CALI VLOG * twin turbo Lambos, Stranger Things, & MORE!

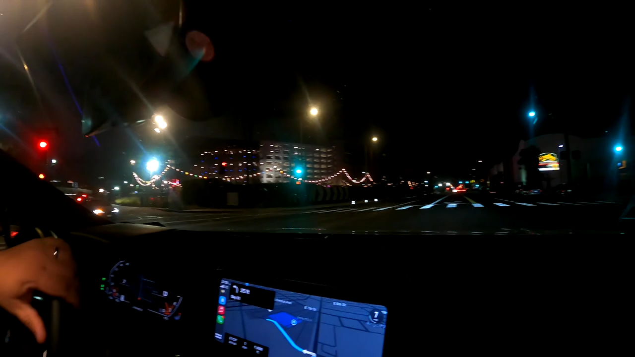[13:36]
Looks like a carnival or something. Not really sure. It's like a drive-thru. Drive-thru Stranger Things experience.